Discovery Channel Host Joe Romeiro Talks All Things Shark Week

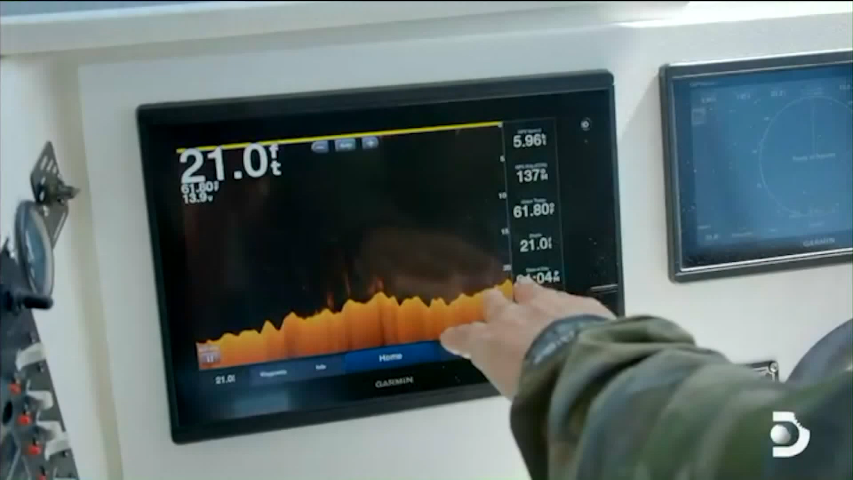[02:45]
On screen: depth 21.0 ft
There's this deep channel that just sits right along this sandbar.